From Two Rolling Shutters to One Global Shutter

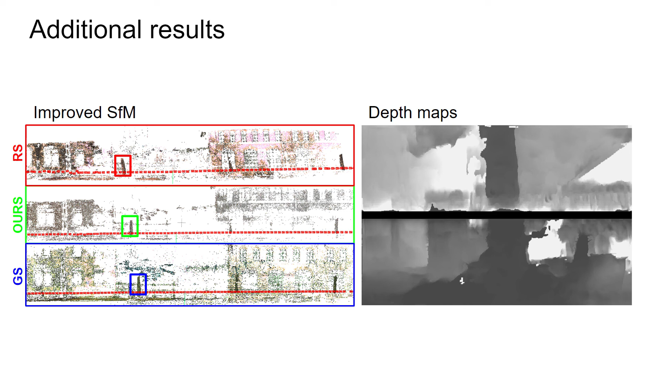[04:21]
and it degrades towards the center where the image rows were captured at the same time and look identical. The depth map will not be as precise as from a stereo rig, but it offers a reasonable depth estimation in a place where such pair of images with identical shutter direction would provide no depth information at all.